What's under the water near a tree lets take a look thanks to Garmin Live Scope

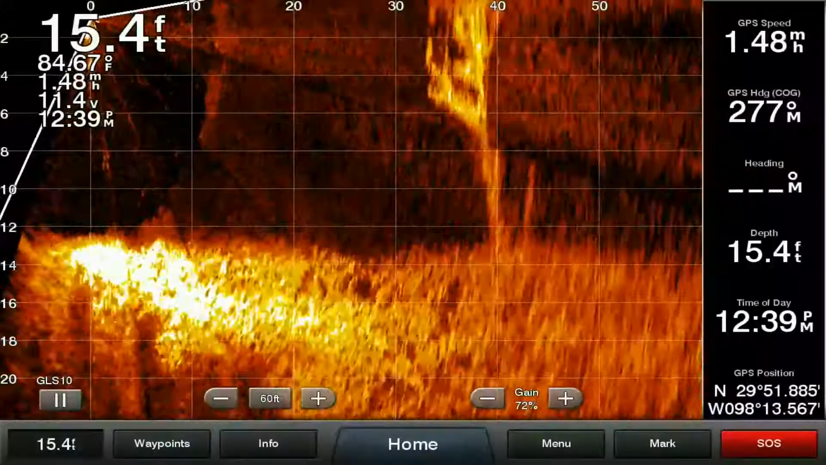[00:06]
On screen: depth 15.4 ft, water 84.67°F
Right now I've got my live scope set to go out there about 50 feet and
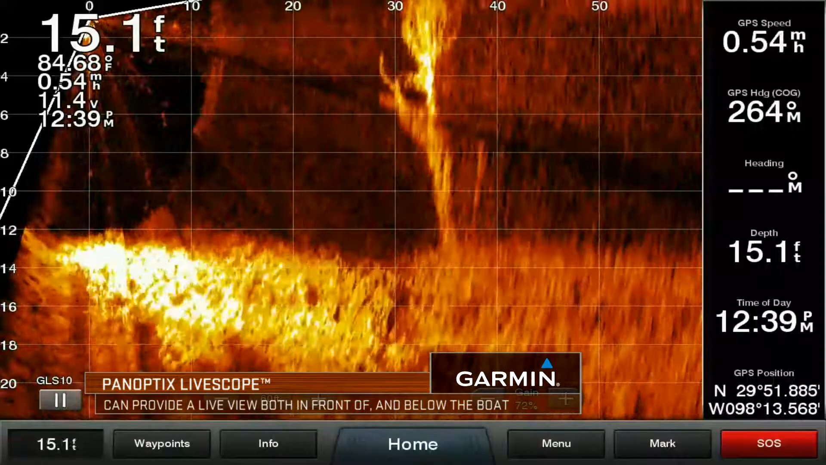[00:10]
On screen: depth 15.1 ft
you can see as we're getting closer that tree is coming up more and more on our screen right there now.
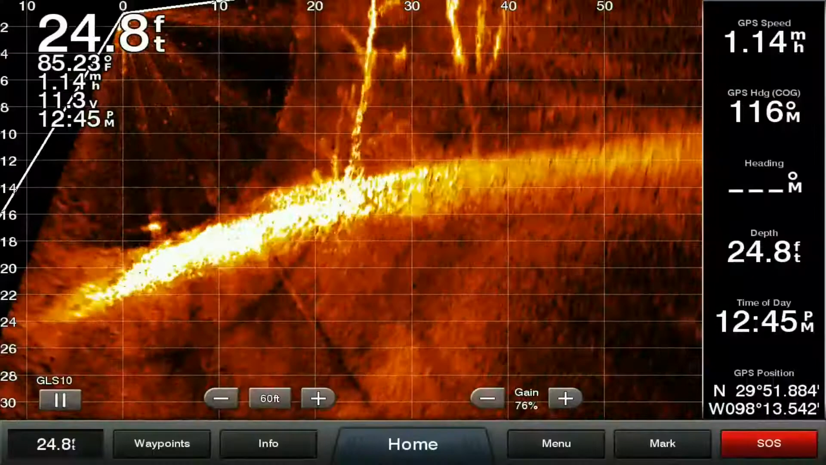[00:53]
On screen: depth 24.8 ft, water 85.23°F
still tell what's happening there I still see the branches I can still see my bait I can still see things